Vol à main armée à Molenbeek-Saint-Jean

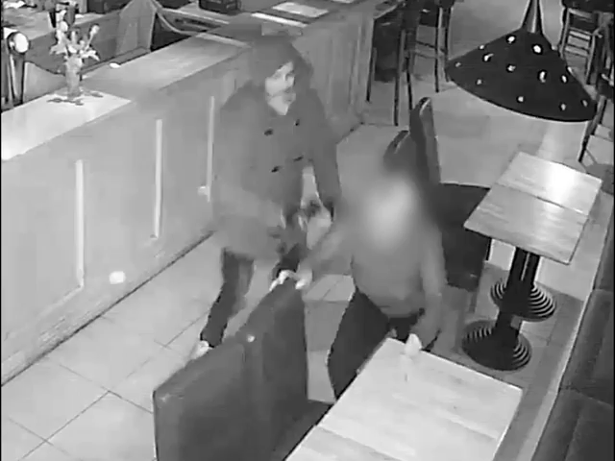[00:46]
Mais la victime est dans le chemin, elle est alors poussée puis propulsée au sol.
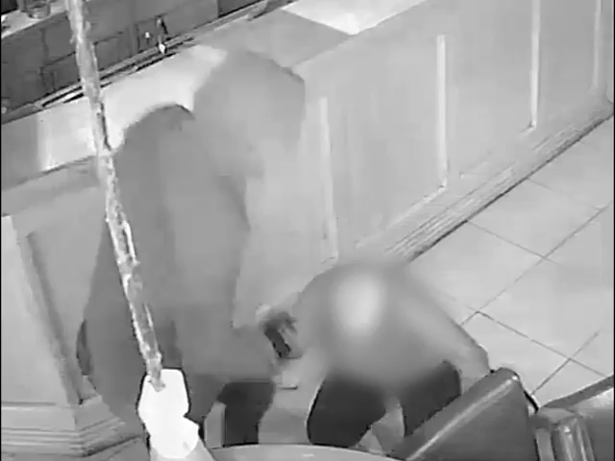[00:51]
Elle reçoit encore plusieurs coups au visage et sur le corps avant que les deux auteurs finissent par quitter les lieux. Le premier auteur est âgé d'environ 40 ans et est de corpulence normale.
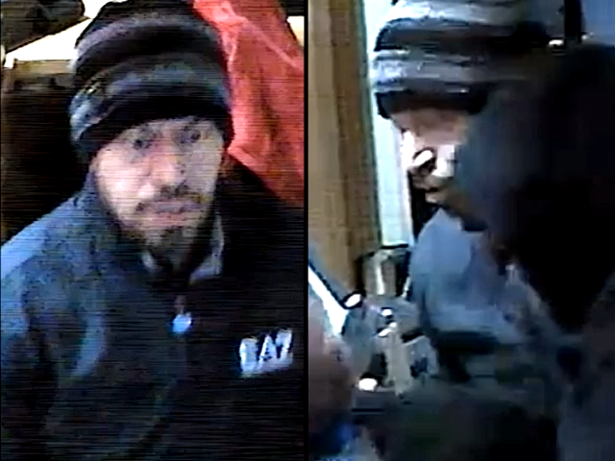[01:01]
Il porte une barbe et a des lèvres épaisse.
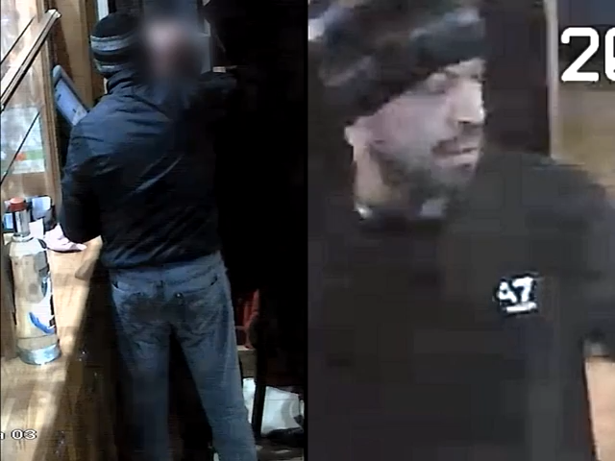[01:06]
Au moment des faits, il était vêtu d'une veste foncée de marque Emporio Armani, d'un jean clair et d'un bonnet foncé. Le deuxième auteur est âgé de 30 à 40 ans.
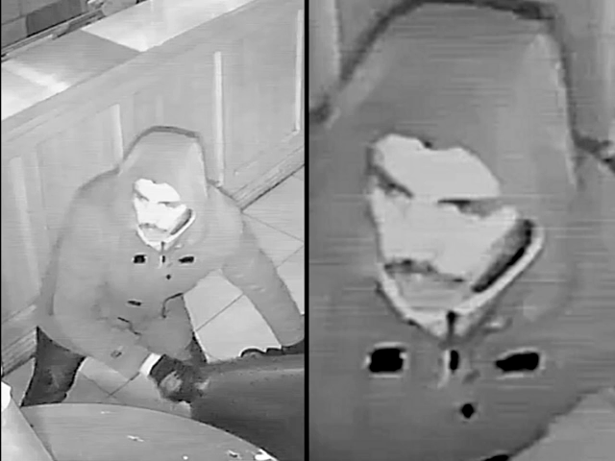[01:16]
Il est de corpulence normale et plus petit que son comparse. Il porte une moustache. Au moment des faits, il était vêtu d'une veste foncée à capuche et dissimulait son visage avec un foulard.